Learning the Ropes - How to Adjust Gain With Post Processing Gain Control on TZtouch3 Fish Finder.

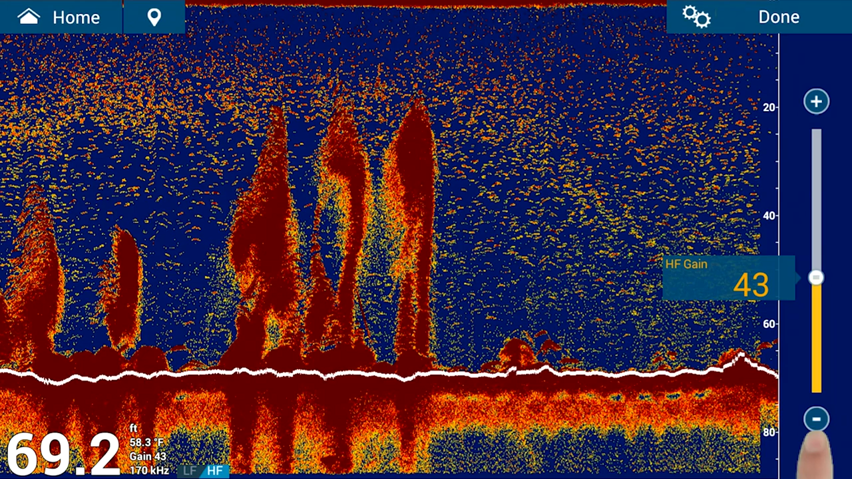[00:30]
On screen: depth 69.2 ft, water 58.3°F
To adjust the gain manually, just swipe up from the bottom of the screen to access the layers menu, then tap gain mode and adjust the gain using the slider on the right side. Increasing the gain in deeper waters may allow you to see targets you may have missed.
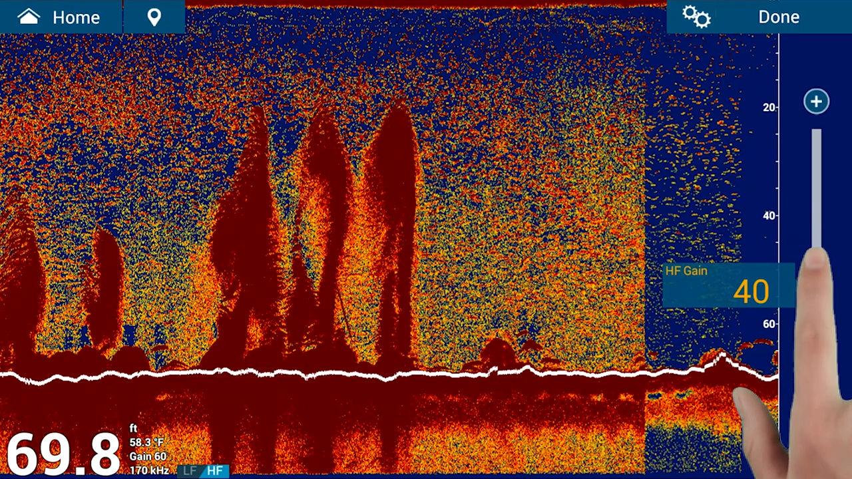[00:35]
On screen: depth 69.8 ft, water 58.3°F
Decreasing the gain in shallow water helps to clear any unwanted clutter from the screen.